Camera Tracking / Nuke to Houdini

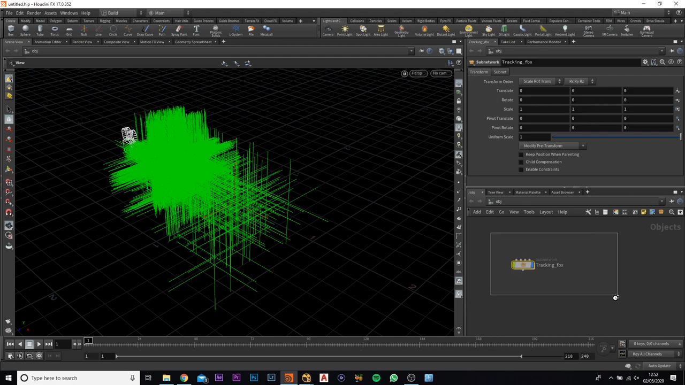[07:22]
so what you'll notice is it'll bring it in as a sub network You'll have all the points and the camera you can see at the moment that nulls and the points actually Extremely large so I'm going to do is I'll actually jump inside and
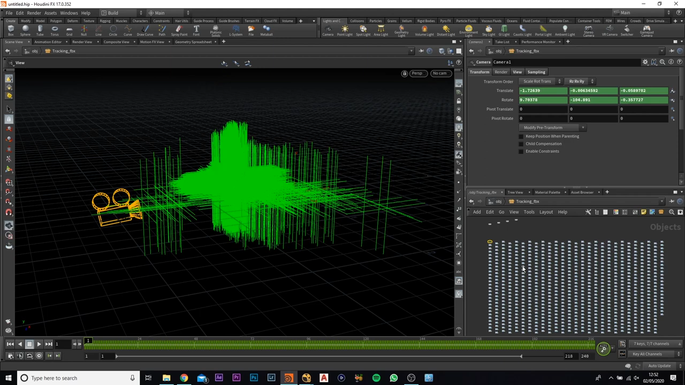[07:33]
We're just going to make these a little bit smaller So I'm going to move the camera out of the way select all the rest of them Now what you want to do is you want to come into the uniform scale and change this down to 0.01 and
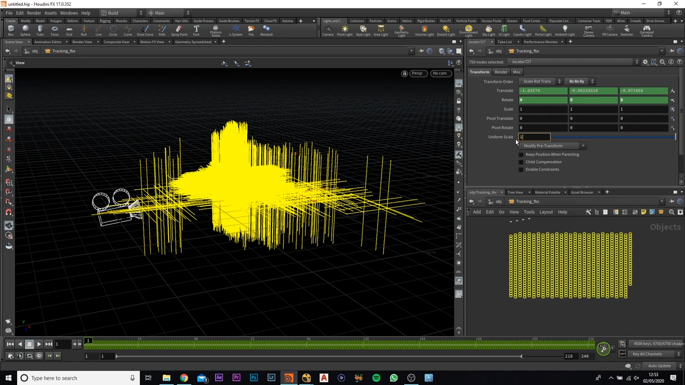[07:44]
What you'll notice is there are a lot lot smaller And a lot easier to see whereabouts each one is
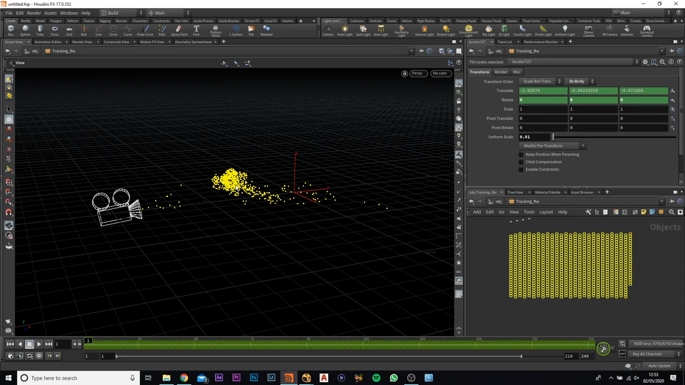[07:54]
Next as you can see there is quite a lot of them
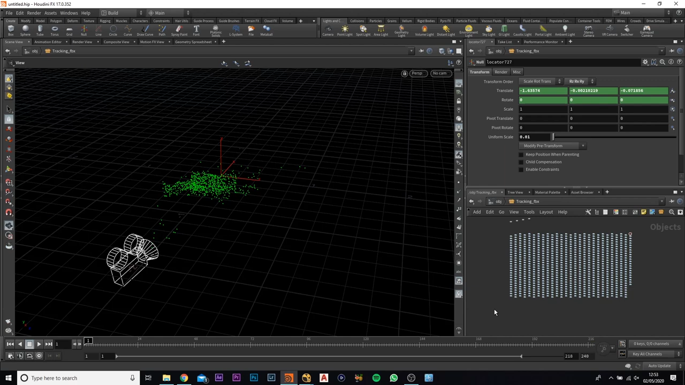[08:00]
And actually in the scene so what I'm going to do is I'm going to select the bottom half here It will randomly select all of them and and I will just click delete Okay,
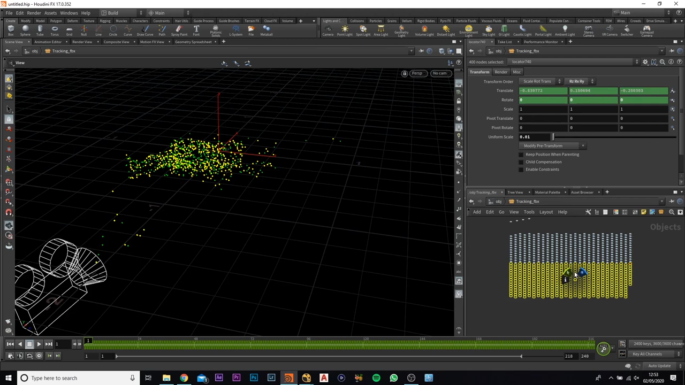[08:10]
so that's still it is majority of them we want to do is we actually want to view it through the camera and